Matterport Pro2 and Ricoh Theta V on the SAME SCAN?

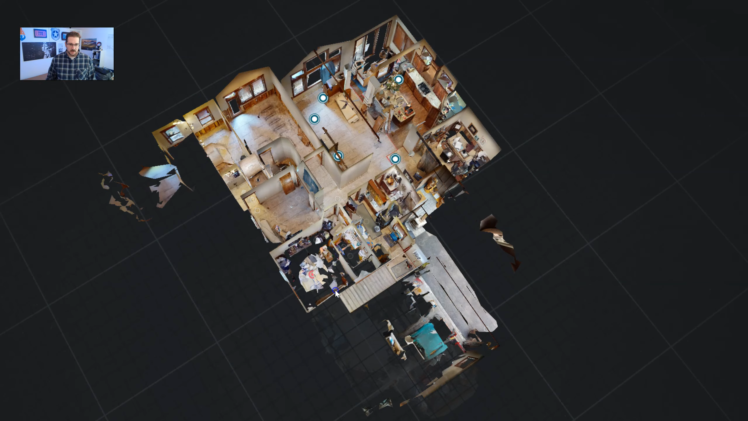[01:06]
off from the top you really can't tell you can't tell which room I was in except for this
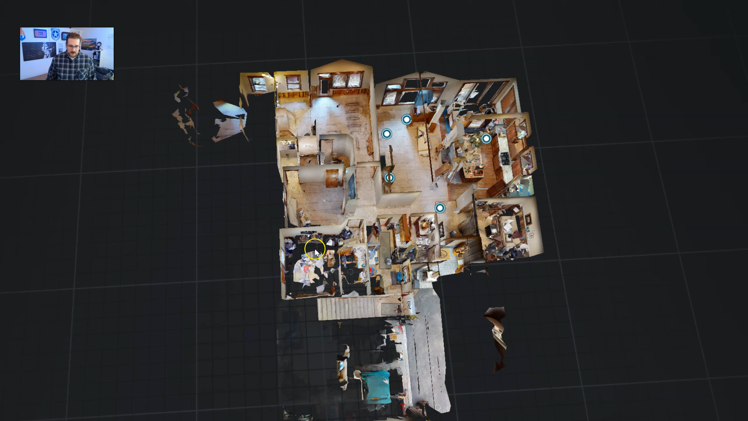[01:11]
one probably and I'll show you how physically
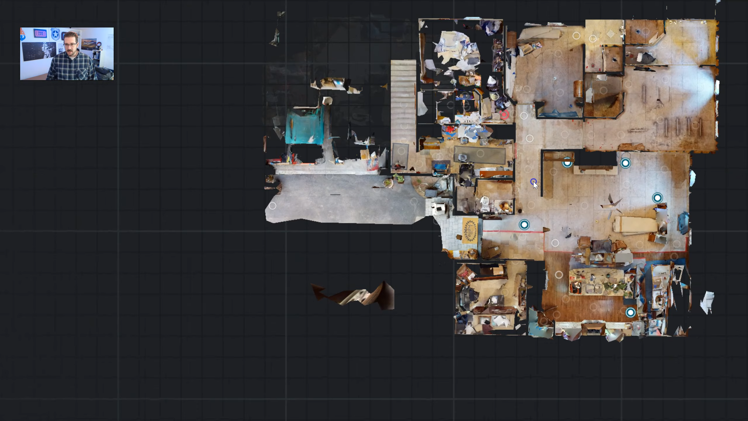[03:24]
because a pro 2 camera frankly has lasers right
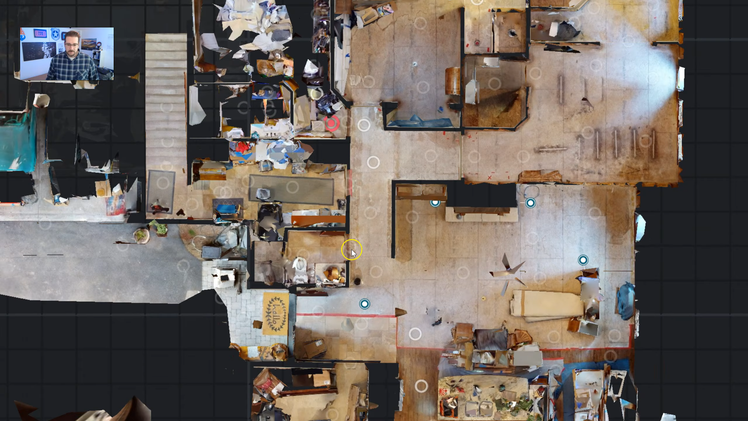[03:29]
and and they they want those accurate measurements and I don't know the ins and outs of of why exactly but I do my own I do my own sketches from these Matterport scans and I'm about to show you exactly how first thing I do is set a scale I'm gonna come in here and grab my measure tool I'm gonna start a measurement and I'm gonna put one I'm gonna put it out here I'm gonna start there
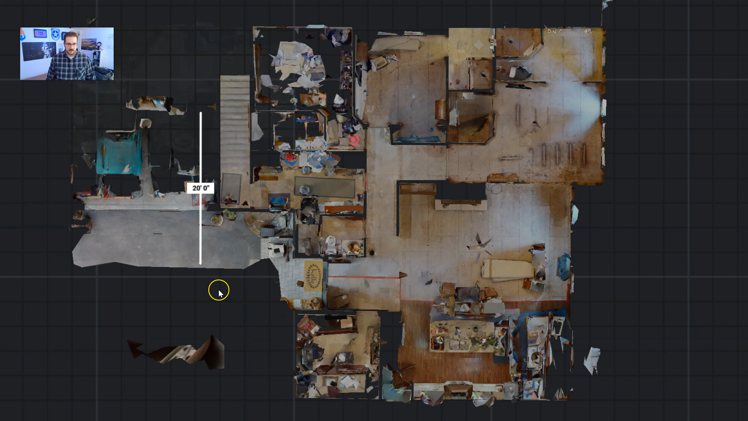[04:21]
there it was 20 boom and check so there's my there's my 20 foot mark and the next thing I do is a screenshot come
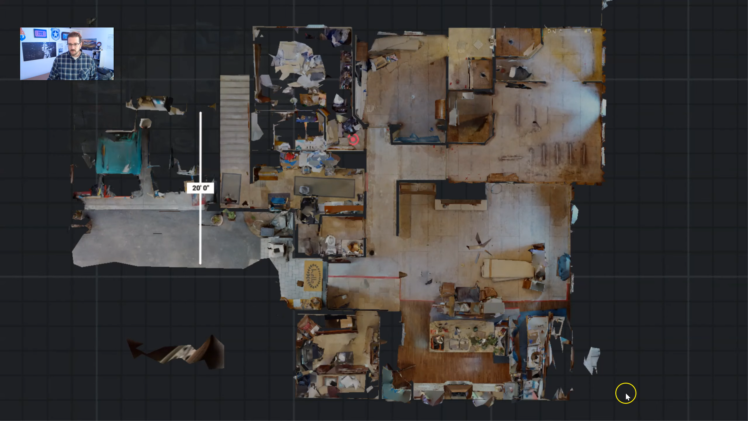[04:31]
here oh I got my whole screenshot here it is I should probably
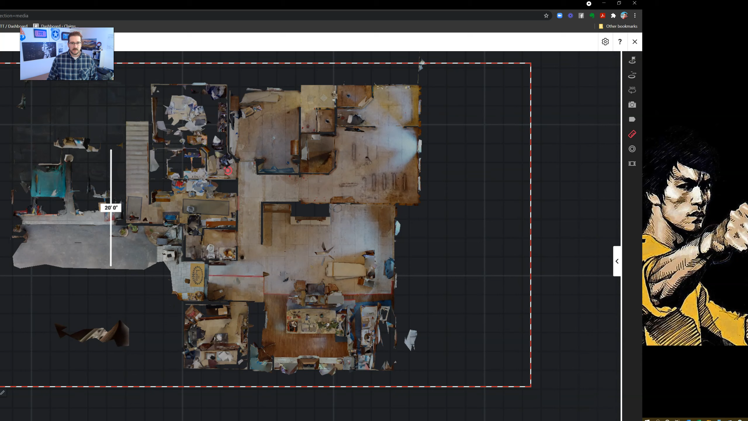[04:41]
crop this down a little bit otherwise Xactimate's not gonna like it so we'll go here come here and
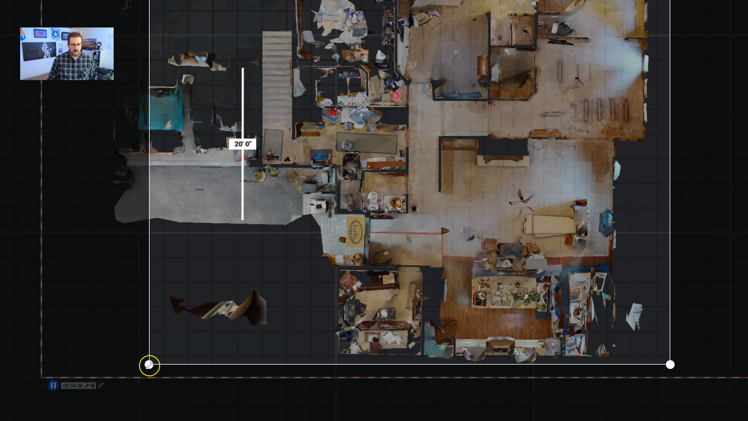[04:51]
I don't need the garage so I'll just cut that off there I am done save it in my downloads just call it screenshot JPEG fine now oh I'm running too many things right now my computer